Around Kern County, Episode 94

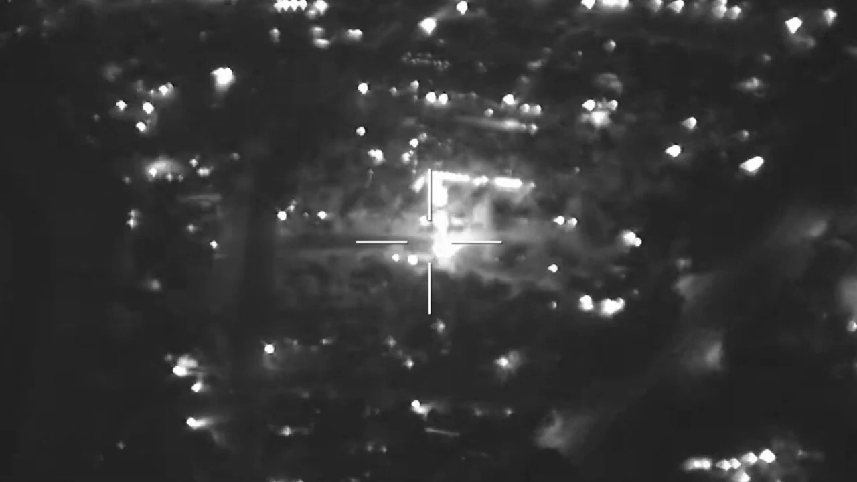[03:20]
And so through the use of these that fly thousands of feet in the air, we're able to pinpoint where the illegal fireworks are being used